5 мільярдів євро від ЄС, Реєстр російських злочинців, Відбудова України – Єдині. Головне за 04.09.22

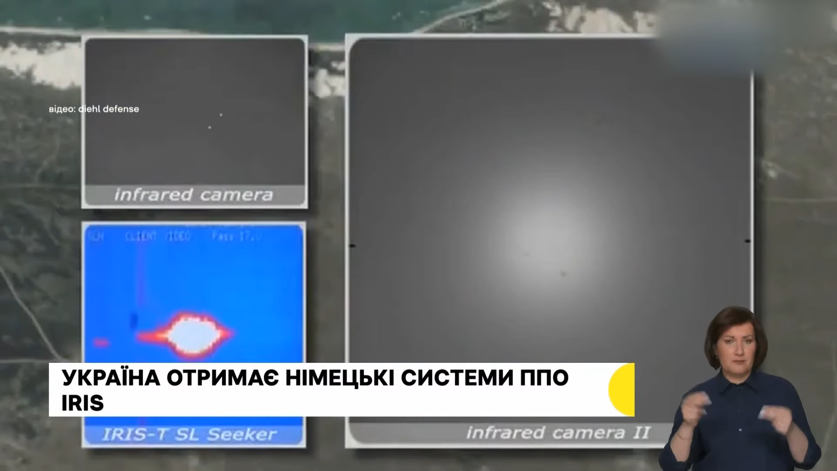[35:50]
Гроші виділив уряд Німеччини. Пускові установки мають колісне або гусеничне шасі і можуть нести чотири або вісім контейнерів із ракетами, що мають інфранчеркнуване самонаведення.